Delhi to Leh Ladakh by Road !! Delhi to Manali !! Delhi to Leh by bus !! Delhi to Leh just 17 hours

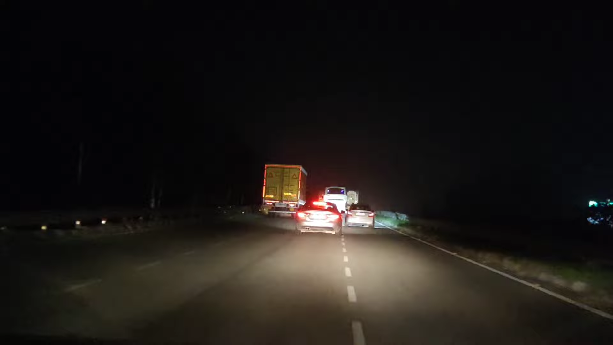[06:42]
तो हम एक नॉर्मल टाइम पर चल रहे हैं कि भाई अगर 9 घंटे दिल्ली से मनाली के मानो, तो वहाँ से 12 घंटे ले के मानो, तो हम बड़े आराम से ले कल शाम तक पहुँच जाएंगे। तो उसी हिसाब से हम फिलहाल गाड़ी चला रहे हैं। अब आगे आएगा करनाल, उसके बाद आएगा कुरुक्षेत्र, और फिर हम पहुँचेंगे अम्बाला।
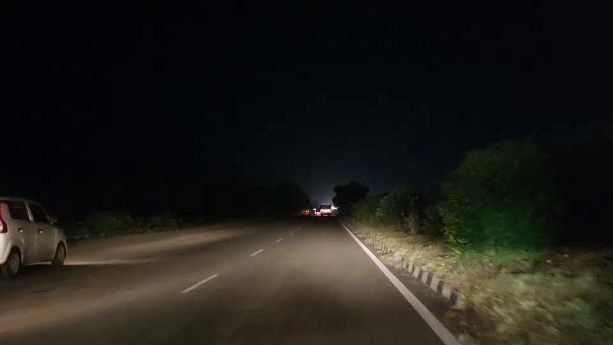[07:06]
तो टोल नंबर 3 आ गया मेरे भाइयों, टोल नंबर 3।
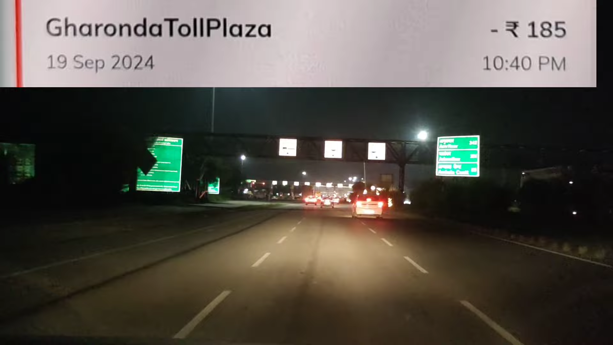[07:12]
तो सभी टोलों की डिटेल आपको मिलेगी स्क्रीन पे,
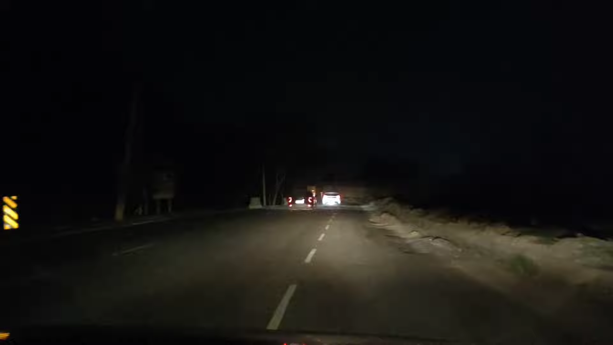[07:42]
आपने देखा एकदम से डाइवर्जन आ गया, और अम्बाला से पहले ये 2 या 3 पड़ेंगे।
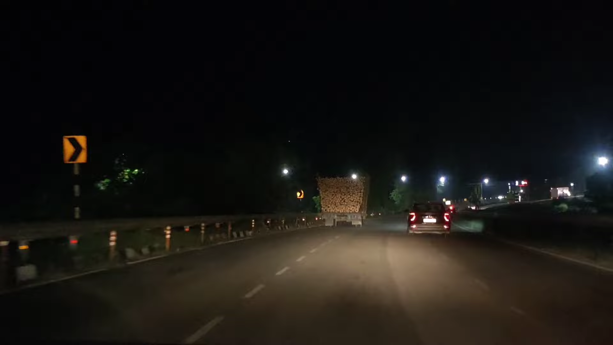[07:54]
तो ये है कुछ स्थिति नाइट की
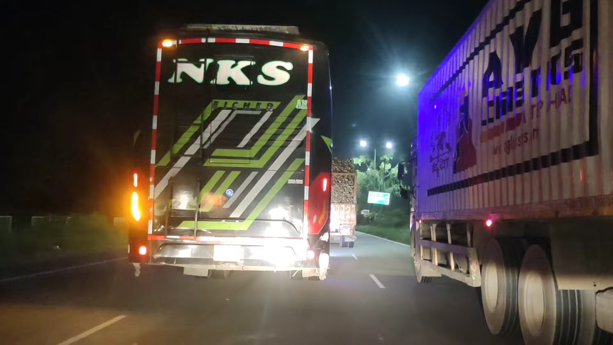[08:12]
दिल्ली अम्बाला हाईवे की, और आगे जो अम्बाला चंडीगढ़ हाईवे है उसकी स्थिति और ख़राब हो जाएगी, क्योंकि वो 4 लेन है, ये जब भी 6 लेन है।
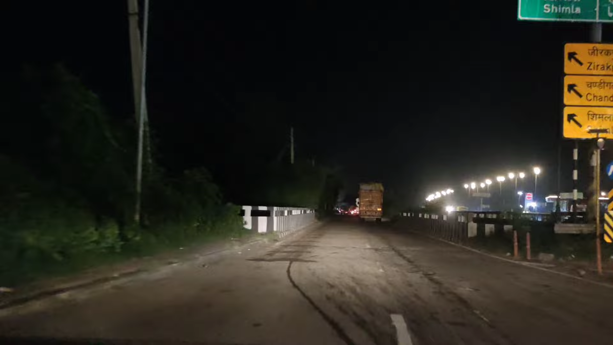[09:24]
जो भी रीजंस हों भैया ये रास्ता खुलवाओ, ये बहुत ज़रूरी है,
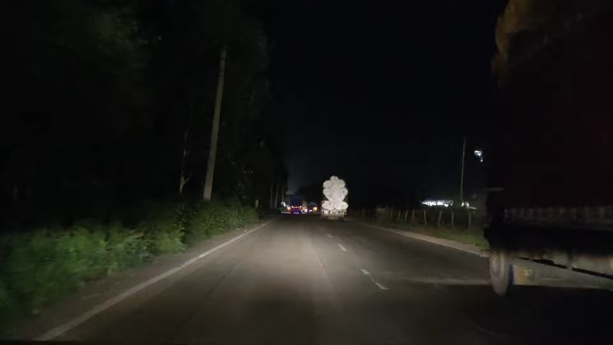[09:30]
बहुत परेशानियाँ झेलनी पड़ रही है इस रास्ते की वजह से ना। अब देखिए ये 4 लेन हो जाएगा चंडीगढ़ हाईवे,
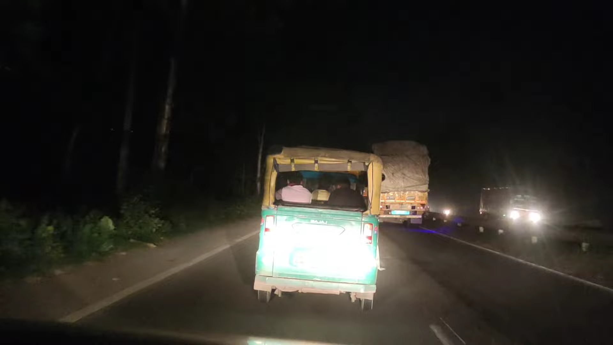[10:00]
30 किलोमीटर दिखा रहा है वैसे मैप में अभी ना, 30 किलोमीटर बाद लेफ्ट होना है, 30 किलोमीटर बाद दिखा रहा है, देखते हैं बताते हैं हम आपको कि हम वाया चंडीगढ़ जाएंगे कि आप बाईपास लेंगे।
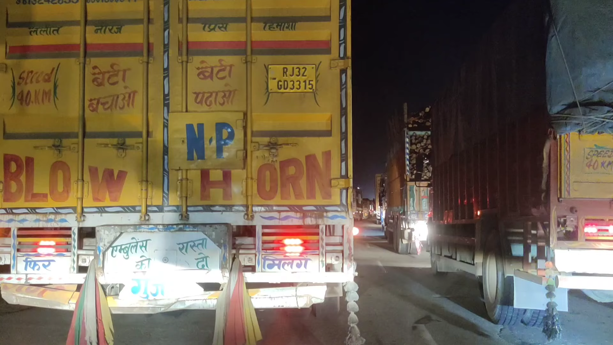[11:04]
देख सकते हैं लुधियाना हाईवे के बंद होने की वजह से अब जो कट है इससे लेफ्ट होकर आप चंडीगढ़ हाईवे से लुधियाना हाईवे पे कनेक्ट हो जाएंगे, तो उस लेफ्ट कट का ही जाम है फिलहाल।
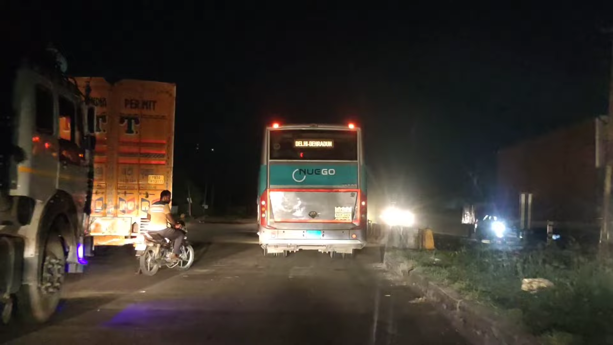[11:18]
तो ये लेफ्ट कट है दोस्तों, जो फिलहाल एक वैकल्पिक रास्ता बना हुआ है आपको लुधियाना हाईवे से जोड़ने का।
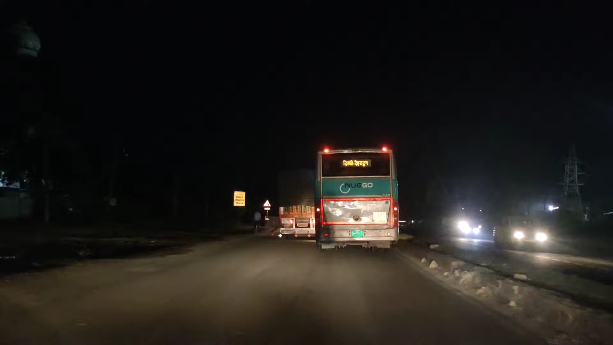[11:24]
तो भैया टोल प्लाजा आ गया अम्बाला चंडीगढ़ एक्सप्रेसवे का,
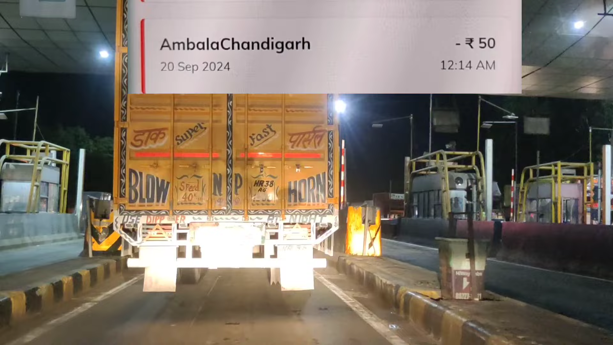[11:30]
एक्सप्रेसवे का टोल हमने कर दिया क्रॉस और बढ़ रहे हैं अब चंडीगढ़ के लिए आगे। तो ठीक 7 किलोमीटर बाद हमें अब लेफ्ट होना है, इससे हम खरार के आसपास निकलेंगे और हमें चंडीगढ़ के अंदर से नहीं जाना पड़ेगा। तो देखते हैं, हम आपको भी दिखाते हैं।
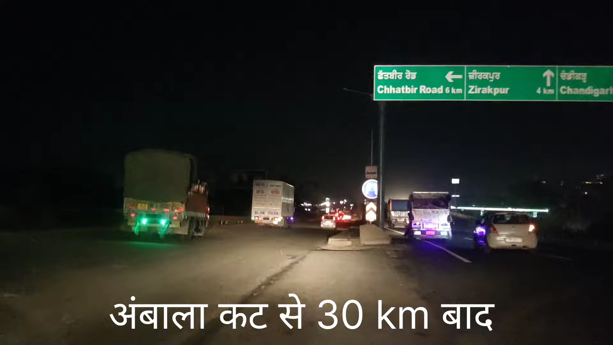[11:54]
तो अम्बाला से लेफ्ट होने के बाद ठीक ये पिछलो कट गया, आपने देखा ये 30 किलोमीटर बाद पड़ा है पूरा,
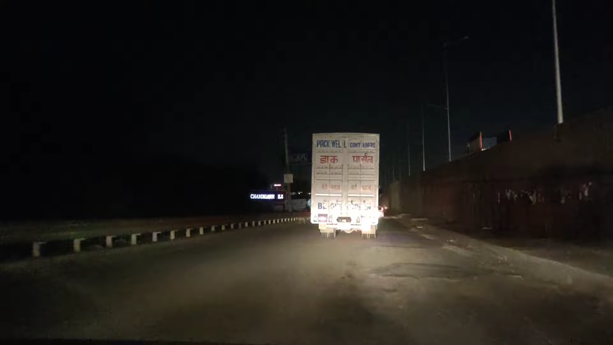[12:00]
यहाँ से आपको लेफ्ट होना है और ये जो लेफ्ट होके हम जाएंगे ना ये पूरा चंडीगढ़ को हमारे बाईपास कर देगा।
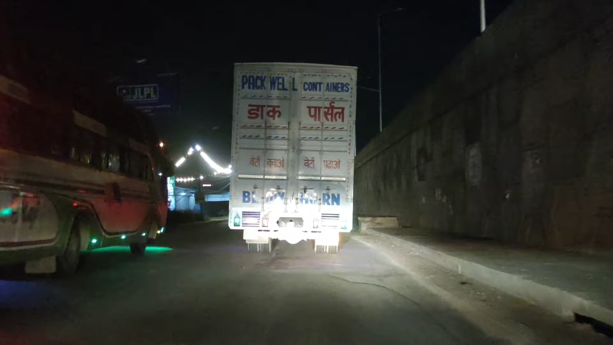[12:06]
तो भैया ये पड़ी है वहाँ से ठीक
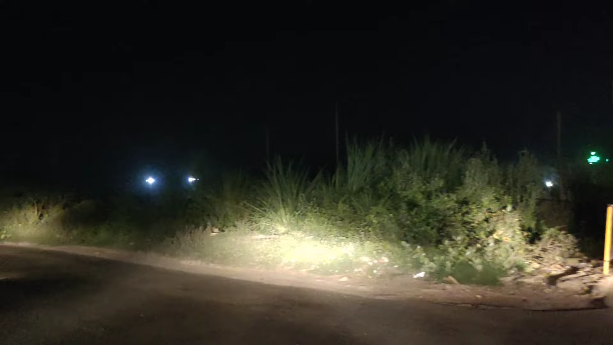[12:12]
30.9 किलोमीटर बाद कट पड़ा है और आप यहाँ से निकल जाओ, ये आपको चंडीगढ़ को बाईपास करा देगा और हम भी यहाँ से लेफ्ट हो गए।
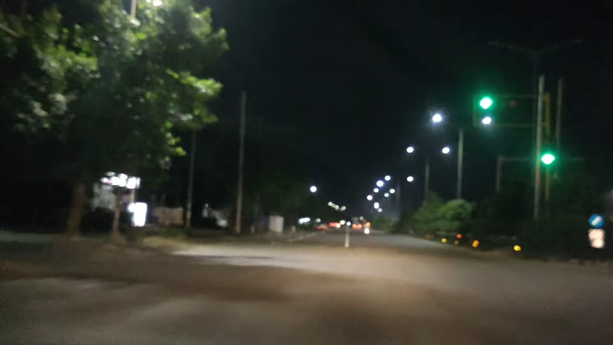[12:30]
तो फाइनली दोस्तों हम इस पर चले ठीक 22.7 किलोमीटर, जब से लेफ्ट हुए थे ना बिल्कुल सीधा आए,
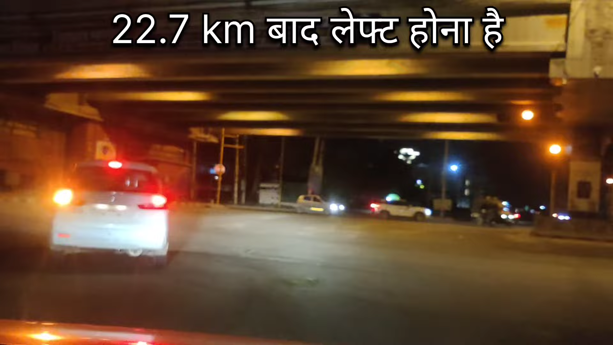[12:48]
हम कहीं नहीं मुड़े और देखिए इसने हमें चंडीगढ़ मनाली हाईवे से डायरेक्ट लिंक कर दिया।
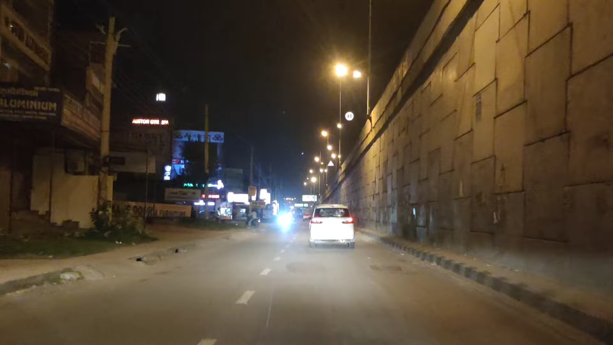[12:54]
तो कितना समय इसने हमारा बचाया और हमें यहाँ तक पहुँचने में पूरा 1 घंटा लगा है, मतलब जब हम अम्बाला पहुँचे थे उसमें अभी 3 मिनट है और हम 57 मिनट में यहाँ आ गए जहाँ से हम बनूर हाईवे से आते हैं। देखिए रूपनगर और लुधियाना के लिए स्ट्रेट लिखा आ गया।